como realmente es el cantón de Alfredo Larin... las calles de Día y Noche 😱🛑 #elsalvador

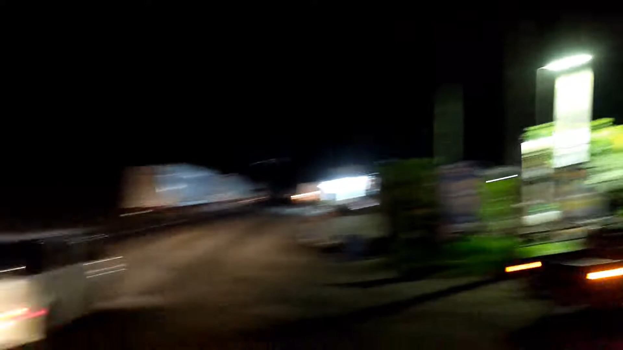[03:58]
Gasolinera 1, Cocalito, o el Coquito, y carretera hacia frontera La Hachadura.
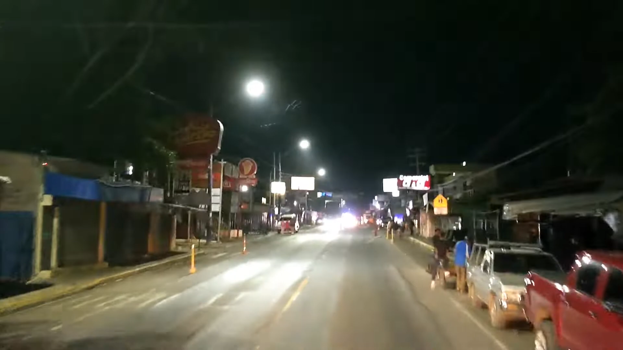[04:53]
Cara Sucia en San Francisco Menéndez, Aguachapán, El Salvador.
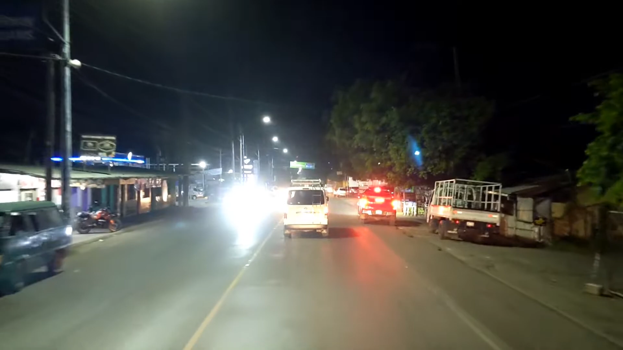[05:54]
Ahorita ya agarrar el desvío para Garita Palmera y pues ahí se acaba el recorrido, porque ahí la calle ya es un poco más oscura. Aquí está calle hacia la frontera de Cedura
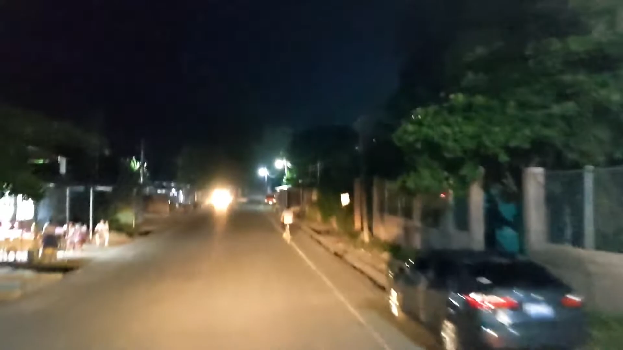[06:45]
saliendo de Cara Sucia y pues rumbo hacia Garita Palmera.